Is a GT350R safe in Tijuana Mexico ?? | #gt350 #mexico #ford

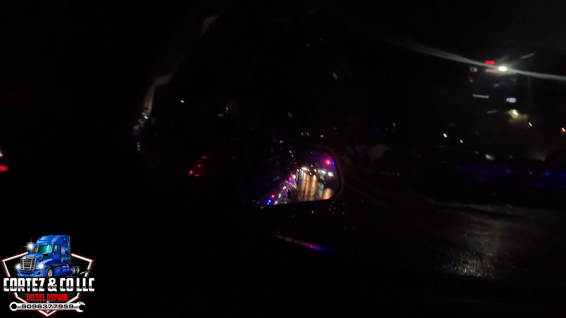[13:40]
Le pongo getting pulled over in TJ. Waiting? Ahora, mi municipal. Deme quebrada, ¿no?